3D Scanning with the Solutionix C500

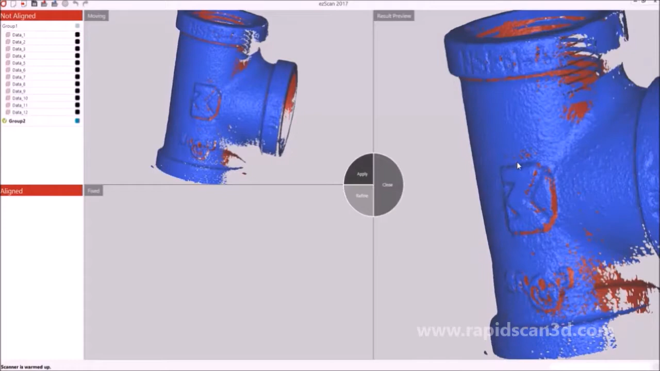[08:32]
you're going to pick three points from each different scan group, which will manually align the groups together. And then once they're aligned, you'll hit apply, and then they'll be perfectly aligned with each other. If you had more groups to align, after you apply, you'll put another group into the refine section, and then you'll align that group to the previous group you aligned already. And then from there, you'll keep doing it until all your scans are aligned together to create the perfect results you were looking for.
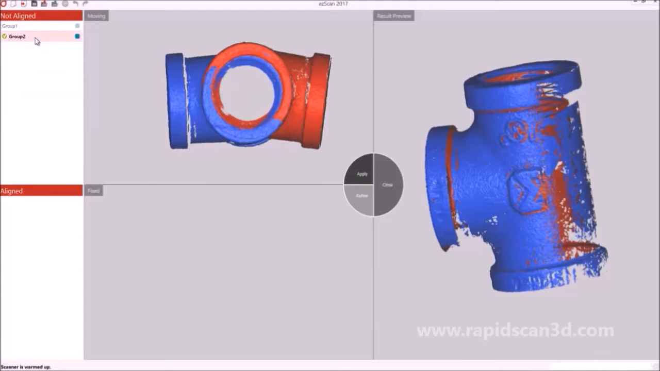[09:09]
You'll be able to determine which scan group is in different, is in which one, the moving or the fixed, by looking at the colors when they show up in the results preview. So what we're going to do in this example, is we're going to drag group one down to the fixed, and then we're going to have group two in the moving window. So in the resulting preview, the white tube is group one, and the blue tube is group two. So first, I'm going to want to line them up.
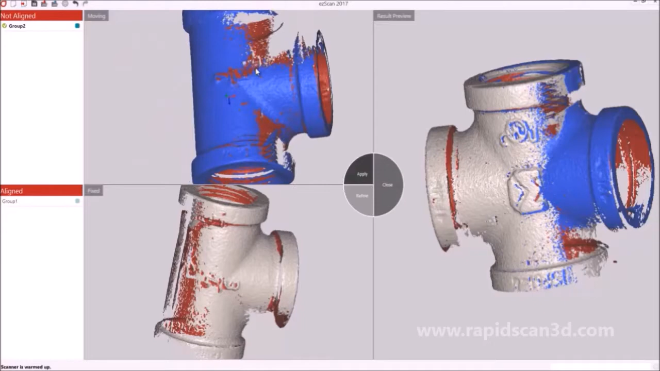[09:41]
So when I'm looking at the numbers, the three over four, and I'm using that to help line them up perfectly, so that I know the top is the top for both the T tubes. So I'm going to use the tip of the four as one marker. I'm going to use part of that M that was captured in both scan data's as a second.
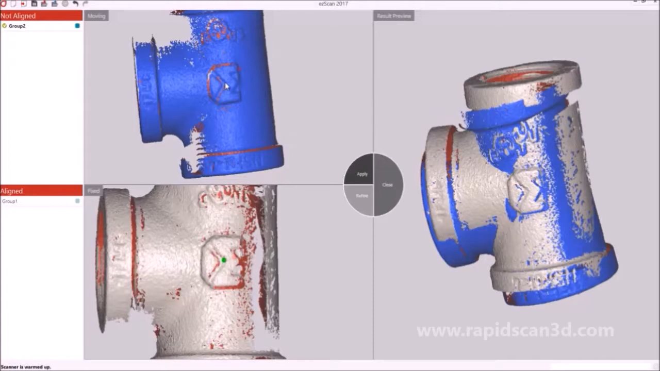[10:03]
And then I'm going to use part of the front of the tube as the third marker. So now that they're aligned from those three points, when you hit close, it'll ask, would you like to apply these changes?
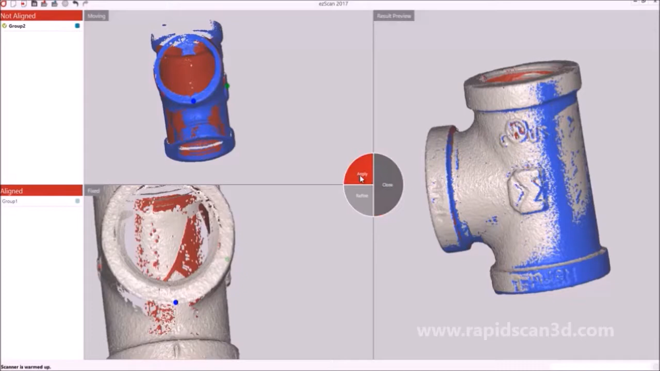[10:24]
And you hit yes. And now you have your scans perfectly aligned with each other. So now what you want to do is do a global alignment. And after that, you want to go into the merge process. So I'm just going to keep mine on the high definition and optimize the mesh if I wanted to.
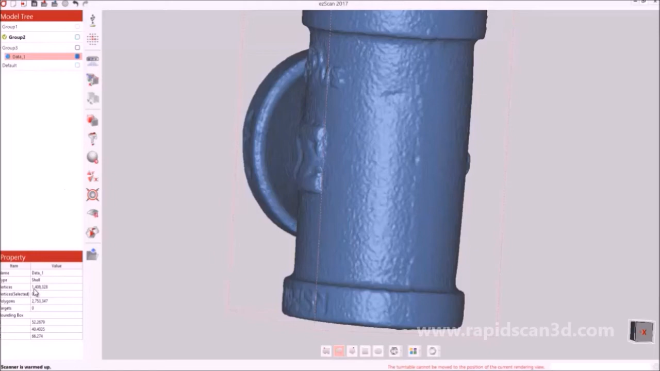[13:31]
After that's all done, you can look at all the different properties to make sure that it fits different requirements for the software you might export it to. And then we hit export. You can go into the folder that you want to save it into, and select the save as type.